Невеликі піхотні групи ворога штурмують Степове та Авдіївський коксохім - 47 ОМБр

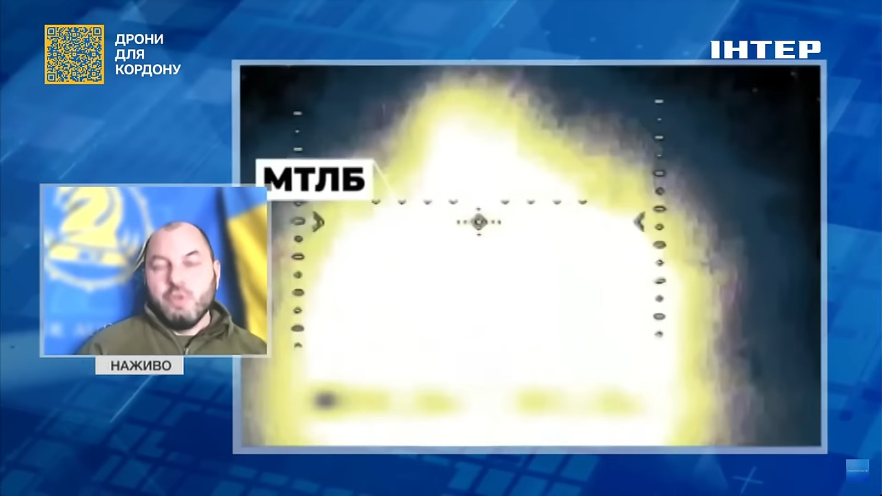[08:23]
знову ж таки, у великій кількості ворожі БТР, БМП і їхні підрозділи, які намагаються просуватися або біля степового, або на ділянках, які наближені до кашкімічного заводу.